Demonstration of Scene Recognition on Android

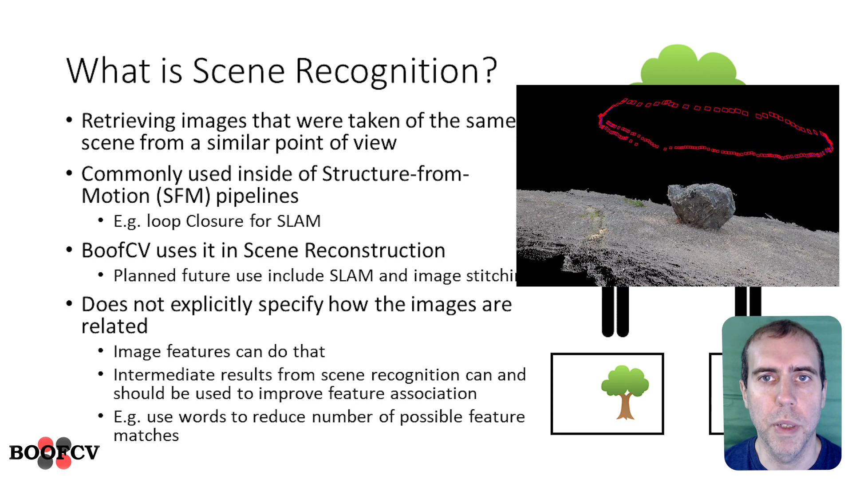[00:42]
In fact, in the current new release of Boof CV, it adds loop closure to its scene reconstruction pipeline. This is also known as photogrammetry. Boof CV actually has two different implementations of scene recognition included.